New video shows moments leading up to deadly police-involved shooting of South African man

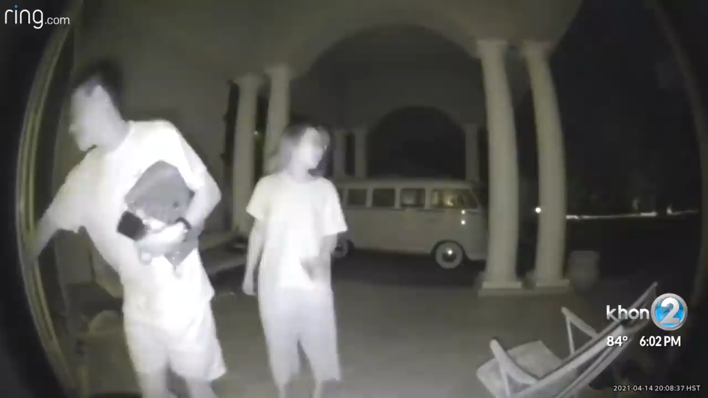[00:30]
He then takes off his shoes and goes inside with him. The woman calls 911 and Miene walks out. What's wrong? Who are you?